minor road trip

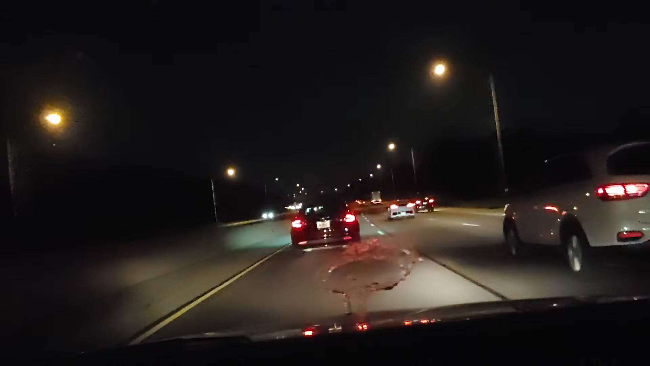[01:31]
Get your Florida people out of my... Dude, this ain't me in my city. You know, I'm in the suburbs. In two miles, take exit 7 for US 20 toward Lake Street. Come on, the cop car. Get your people out of here, man. Fucking Florida drivers holding up the fast line. Like, what the fuck ain't shit in front of them? Come on, the fuck on.
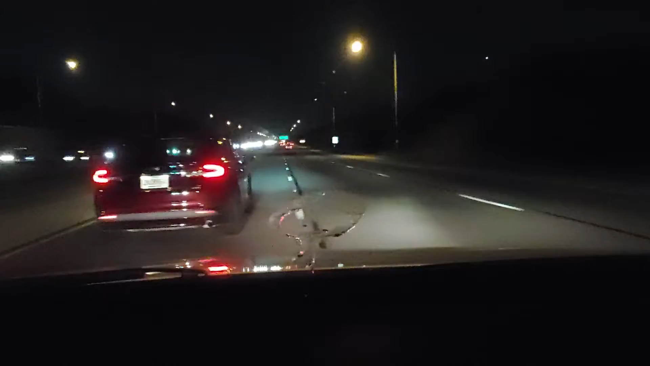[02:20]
You want to drive smooth as hell? Get over here at the right line. What the fuck? I'll take this shit back to Florida. But yeah, it's just going a little road and shit. In half a mile, take exit 7 for US 20 toward Lake Street.